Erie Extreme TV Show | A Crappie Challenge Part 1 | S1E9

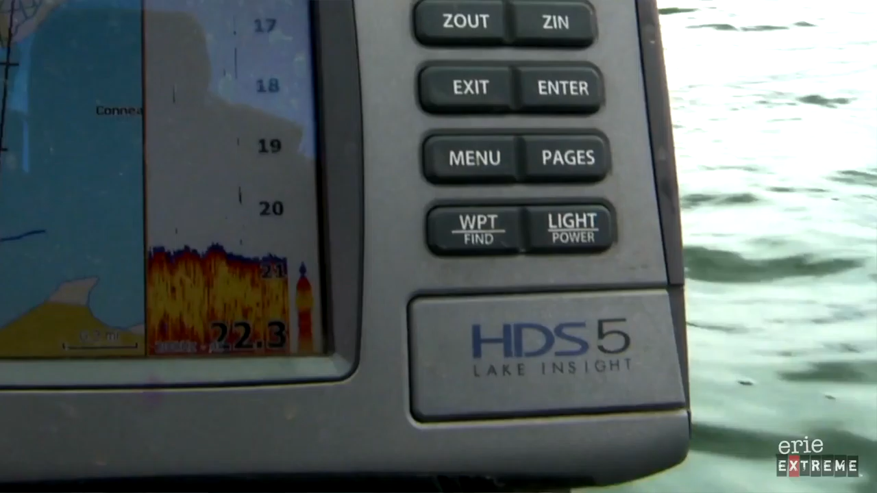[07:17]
I don't see any grass here. Dang it. We might have screwed up on the very first lake.